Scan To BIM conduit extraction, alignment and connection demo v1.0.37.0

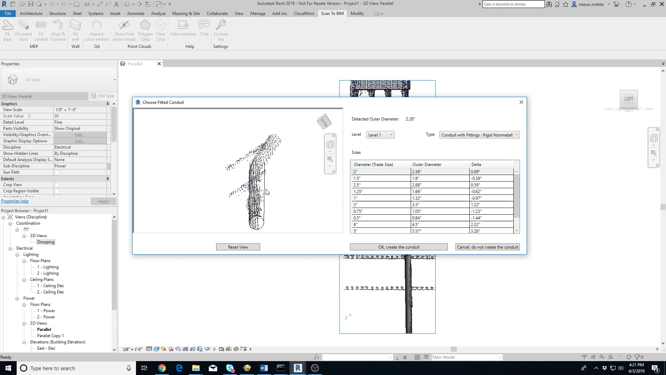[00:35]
the fit between the extracted conduit and the point cloud clicking on reset view
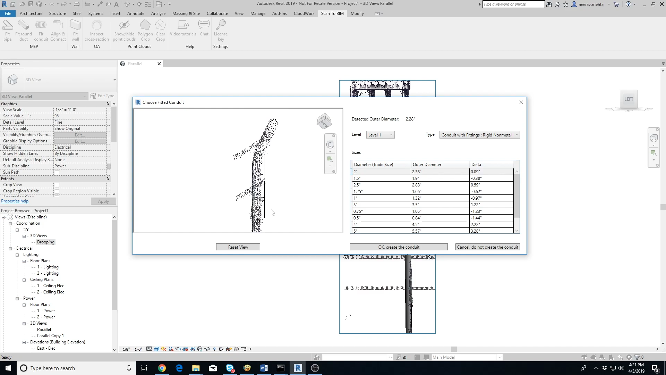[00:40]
button resets the orientation of the view so that you are examining the cross-section of the conduit again on the right side you'll see the conduits detected diameter below you can select the conduits
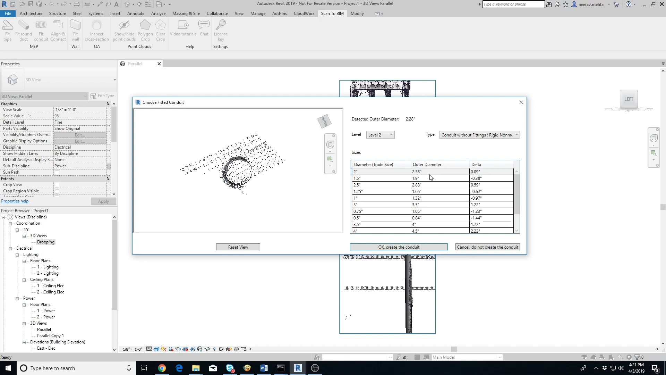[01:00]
shows the difference between the detected diameter and the outer diameter of the conduit select a conduit that you want to model and click on the OK button to create the conduit let's try extracting one more
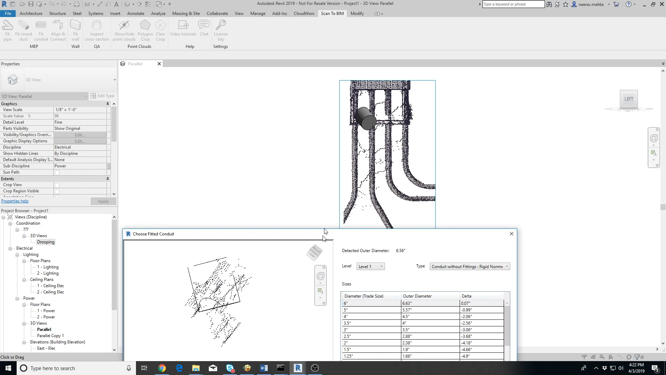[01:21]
point cloud at all in such cases where there are small conduits that are running in parallel it's possible for the add-in to get confused